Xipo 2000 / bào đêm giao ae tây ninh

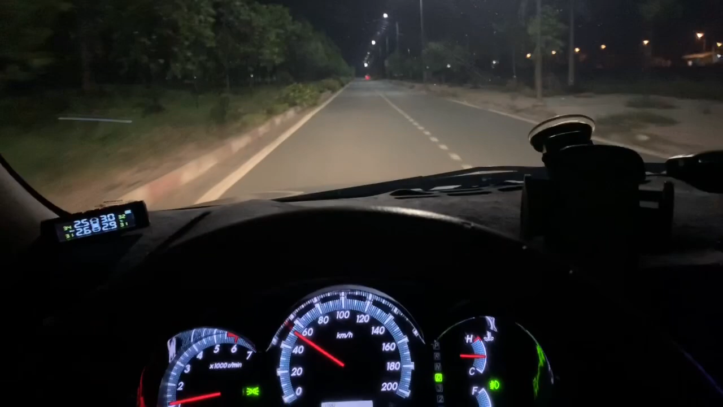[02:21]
Xin chào 500 anh em, mình là Don Phan Hiếu. Bên mình chuyên bán xì bo size Z nha anh em. Đây bữa nay mình đang ngày này ngày 26 tháng 6 2021 mình đang đi lên cửa khẩu Mộc Bài. Đây là giáp này cửa khẩu, đây cái đường này đường về Bến Cầu Tây Ninh. Mình giao cho anh em con xì bo xanh 2 đĩa nha anh em. Full zin.
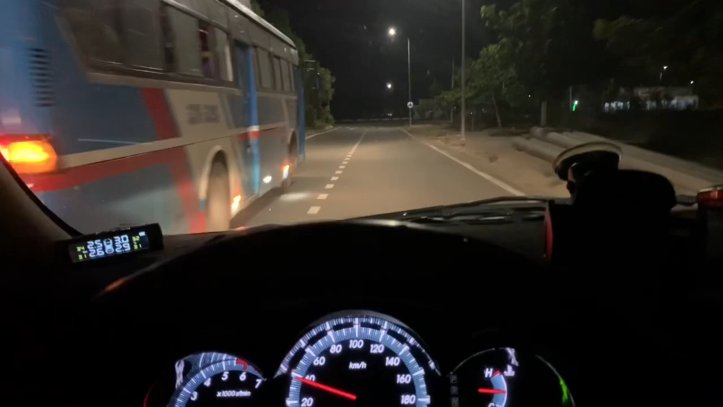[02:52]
Đây là cuộc hành trình. Đây anh em ở xa dịch bọng, anh em về xuống đi mua không được, anh em cứ nổ cọc ở xa, nổ cọc nha anh em.